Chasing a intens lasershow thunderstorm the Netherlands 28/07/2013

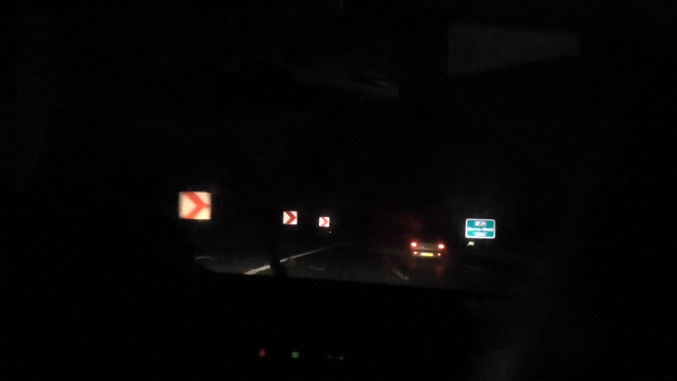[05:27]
We zitten nou aan de achterkant. Ja. Hohoho. Staan, man. Kut achterhoek. Ja, echt, hè.
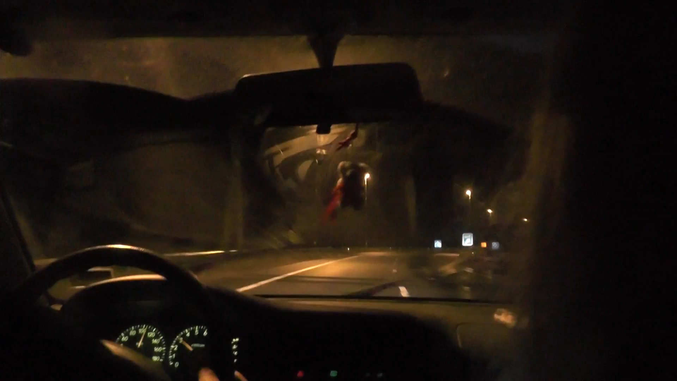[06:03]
Nou, misschien hebben we geluk als we A1 opdraaien. Kijk toch.